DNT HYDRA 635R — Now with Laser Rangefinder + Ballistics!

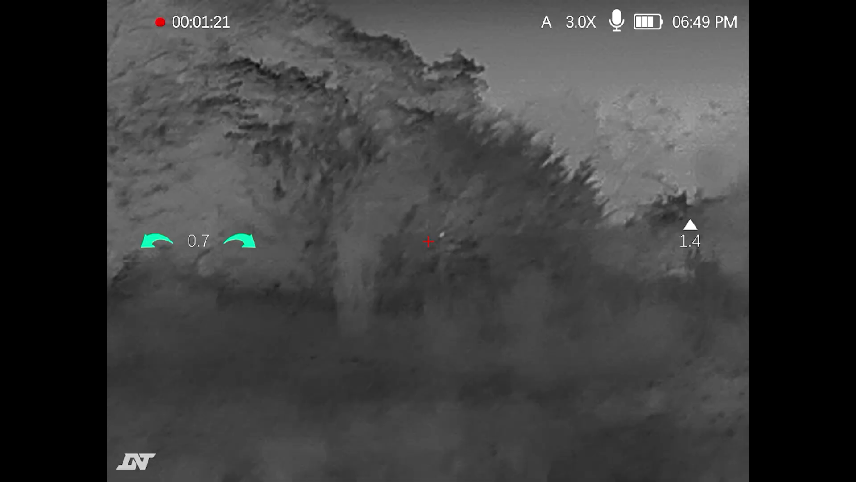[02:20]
addicting to scan out there when it's still super dark and the stuff that you capture or
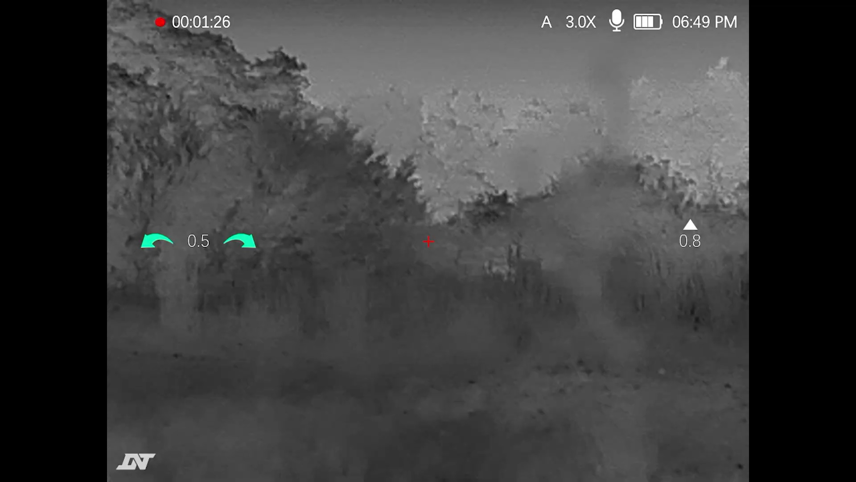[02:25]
see for example being out there the first day uh bow season i was able to capture a super young buck coming in just you know chilling out eating my corn and then we had a shooter buck that came in and i was able to like watch these bucks 20 yards in front of me that otherwise i wouldn't
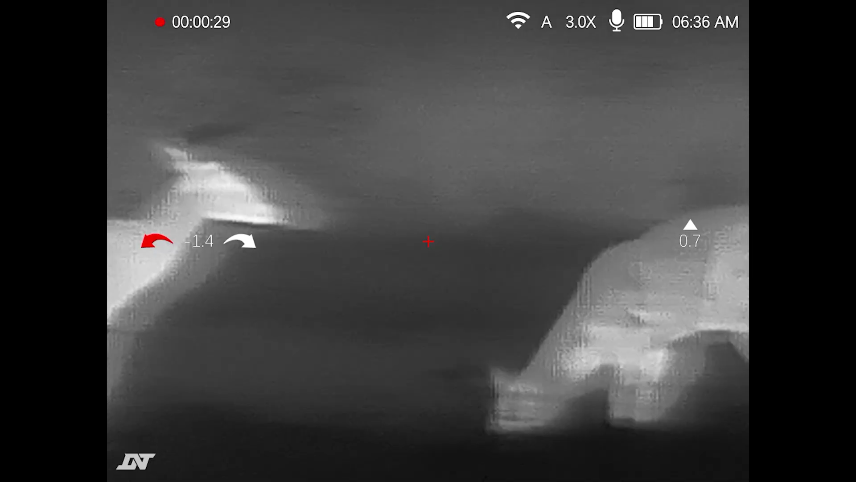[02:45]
be able to see or didn't even know they were out there and you know you end up spooking them away but it was a good way for
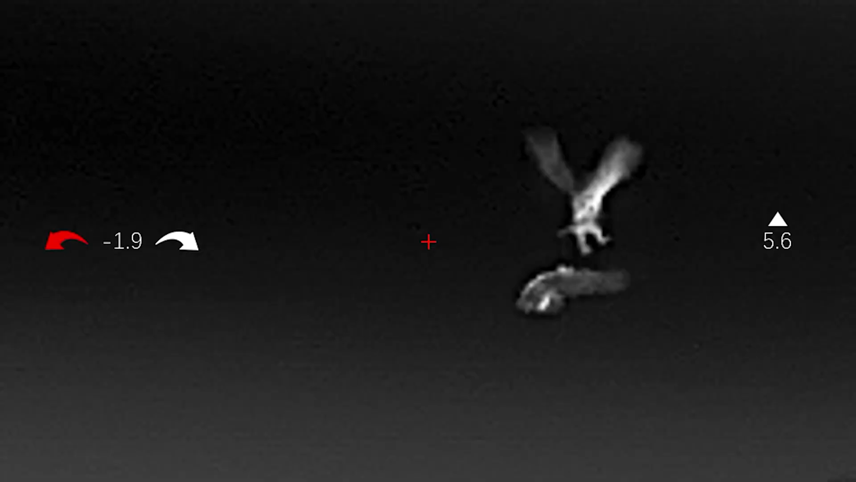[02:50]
me to see what was actually out there because in my area i'm not allowed to put up cell cams so
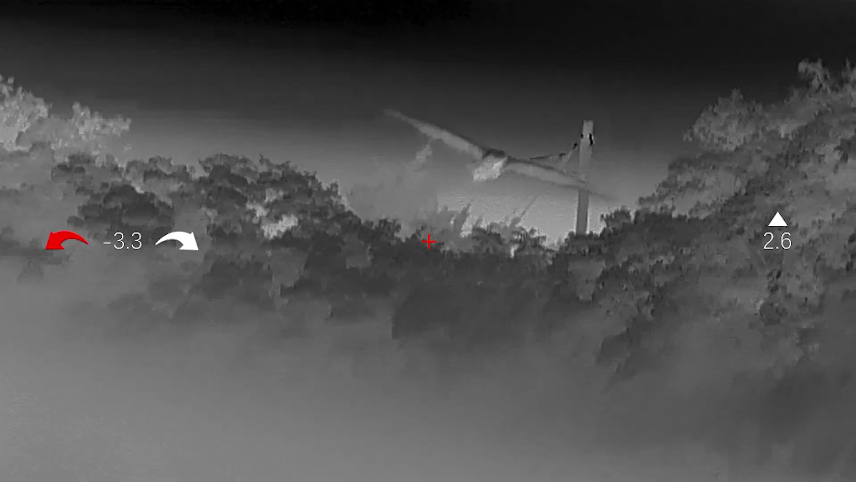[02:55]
not just that but we also caught owls fighting we had a coyote that came
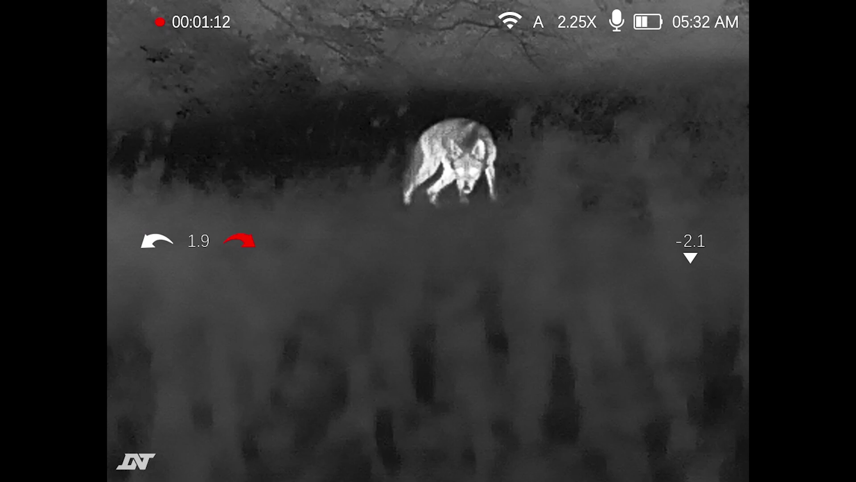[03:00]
in and and started you know scaring off a buck that was running around all crazy uh the other day i caught three bucks just coming in just doing all kinds of weird stuff so super interesting super awesome this is a literally
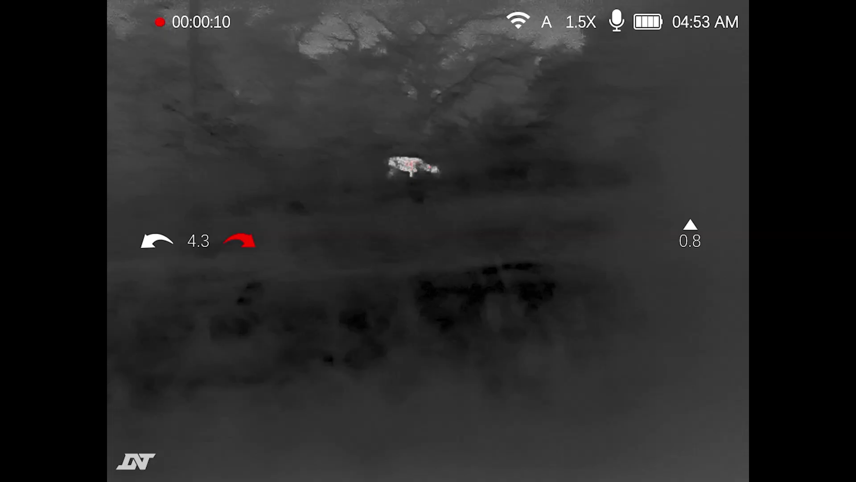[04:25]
hunting so i need to be able to see up uh relatively
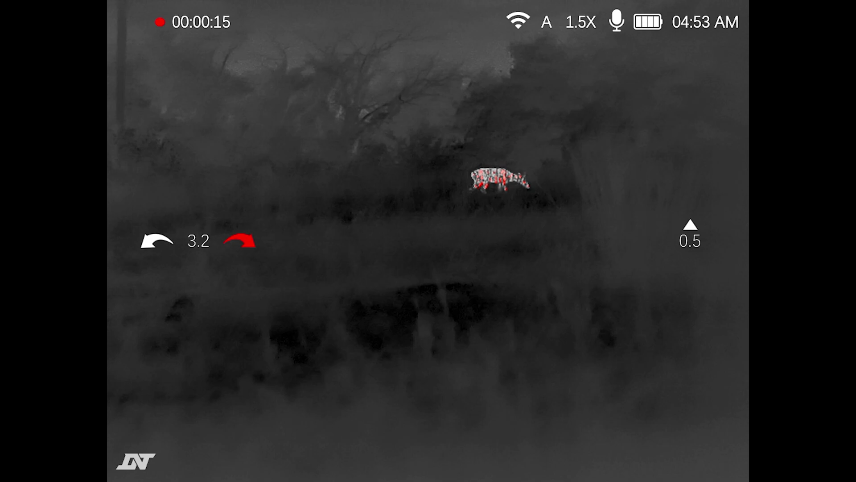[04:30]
close especially when i'm up saddle hunting in a tree one thing i liked about the uh when we did the review on the thermonite was i love that holdover feature and
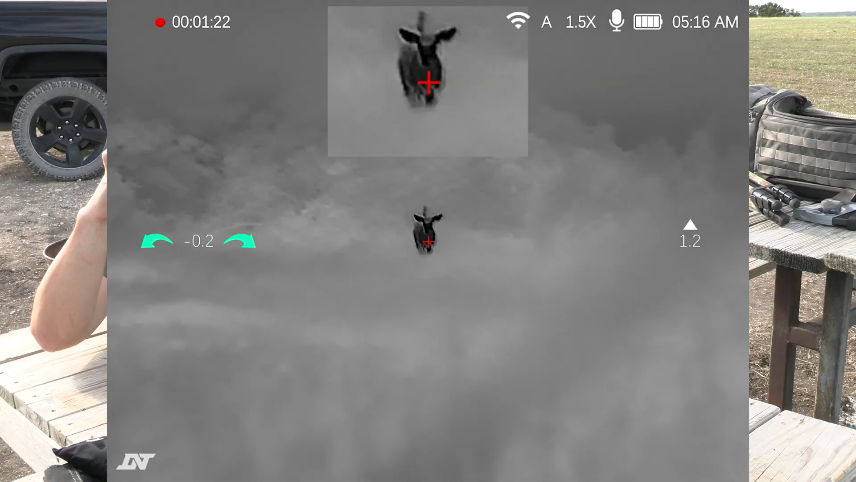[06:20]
have a you know the minimum magnification as your main screen and then at the top right corner left or right side wherever you pick you can have a zoomed in uh
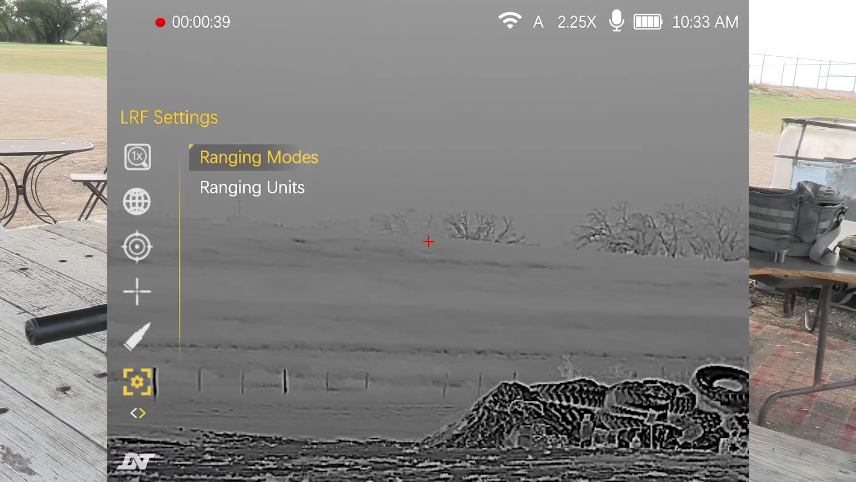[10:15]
one range you can do that as well there's another pulsing option where every three seconds i believe
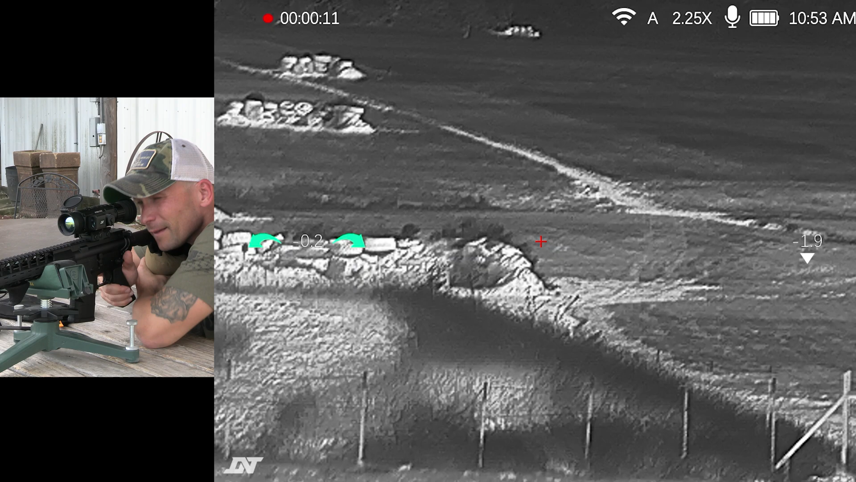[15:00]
like that's a town back there pretty far though so for example like that town you know that's a couple miles away but like look at that like it's popping out on thermals and don't worry like there's nowhere ain't no round touching out there but you know the the point i'm trying to make is look how far like for example like
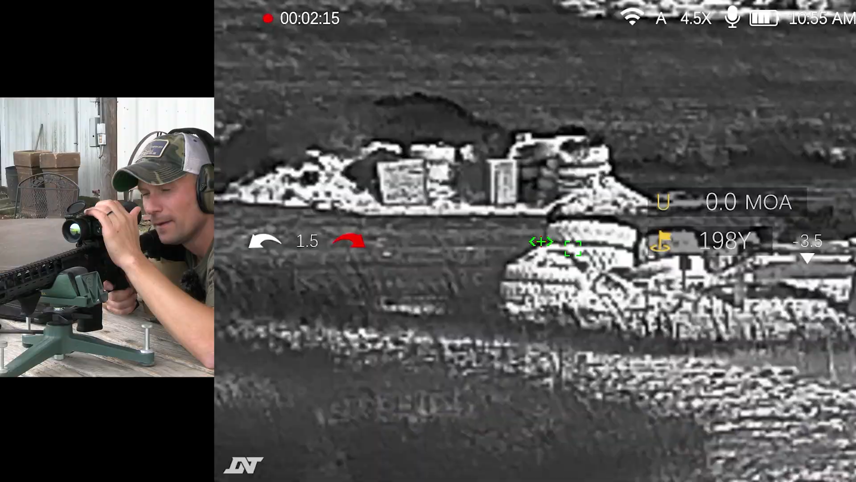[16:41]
let's range that 260 there it is
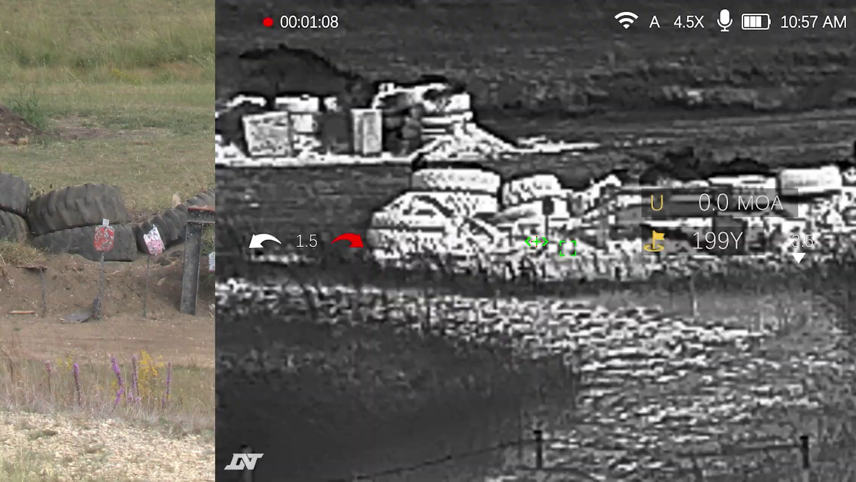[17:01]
we'll hold the right edge
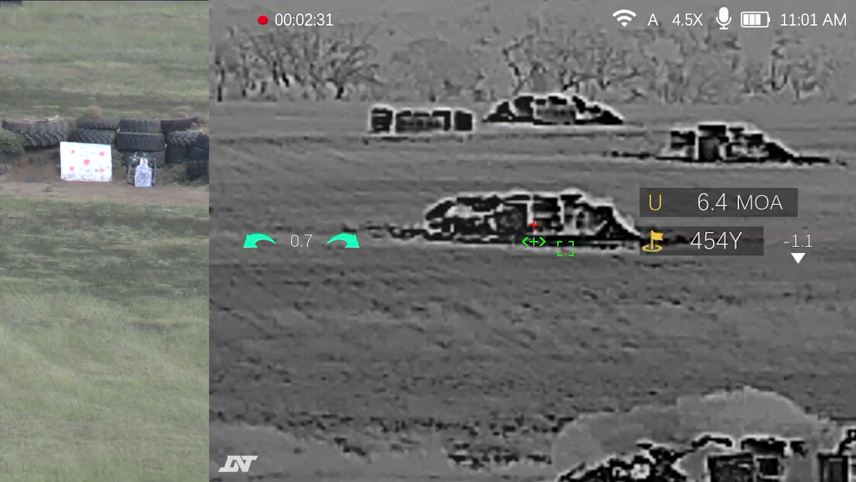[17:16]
you know the temperature contrast difference during the day versus at night you know it does play a factor into that things obviously we're using it